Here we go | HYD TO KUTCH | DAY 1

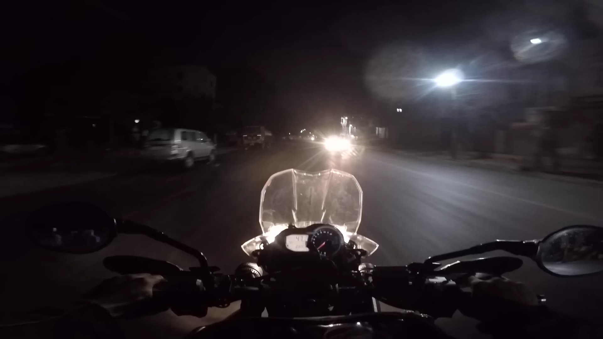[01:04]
Straight away, I came, sat on the bike and I started. I just hope I did not forget anything. That's what I'm thinking. Let's see. Go to Rajasthan, go to runoff cuts, doesn't matter, I'll have to go through this.
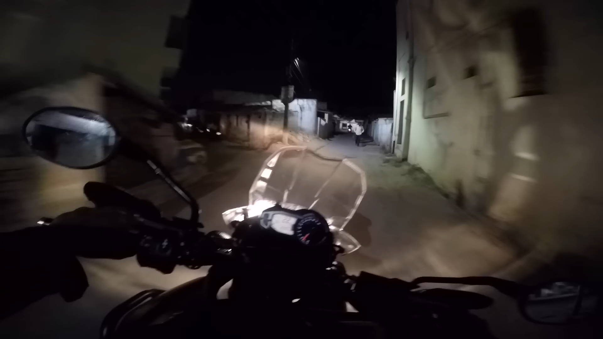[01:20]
Narrow lanes and very, very bad roads. All that is not a challenge for me. Going through these narrow lanes is a challenge because if something comes from opposite, abhi to naya aayega, it's early in the morning, but yeah, generally, this is like the most irritating thing.
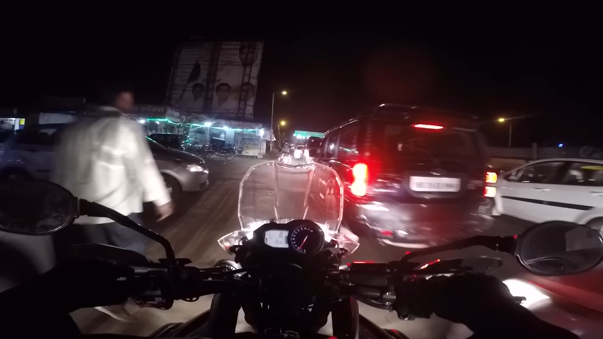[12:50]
Okay, we are entering Pune in another 10 kilometers, huh?
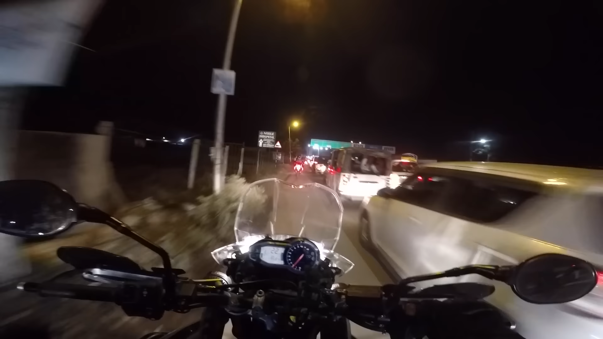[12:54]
Sorry. Are any kilometers or no? 50, yeah. 30, yeah. Okay, another 42 kilometers to reach our hotel and this is a little bit of jam we have near the toll gate.